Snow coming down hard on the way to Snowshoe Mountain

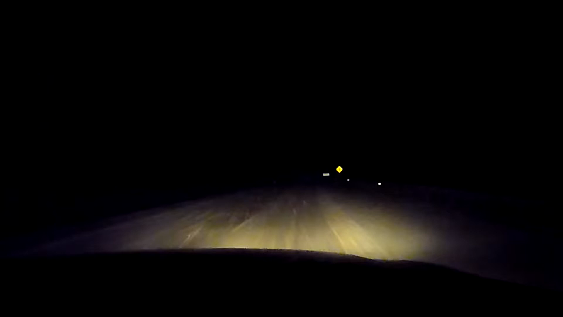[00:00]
Is it recording? Is it time coming now? Yeah. Yeah. You can't really see the snow though. There you go. Oh shit, that was scary as fuck. That's the only way you can see it. Oh my god! That is so scary! Hahaha Hold on, there's a car coming. Oh, we probably shouldn't do that while it's still on there.